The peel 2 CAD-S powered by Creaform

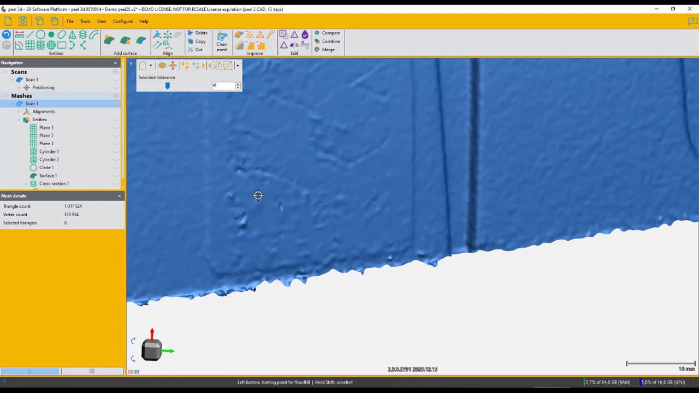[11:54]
and perhaps you'd prefer to be nice and smooth, it's a quick way to do that.
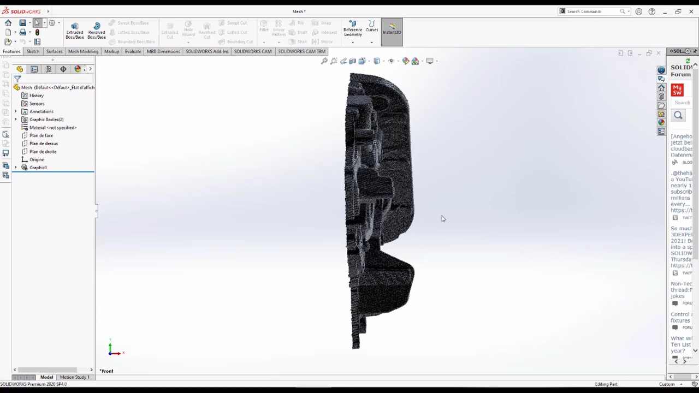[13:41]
And then let's go ahead and import our entities that we acquired with our PL2 CAD software.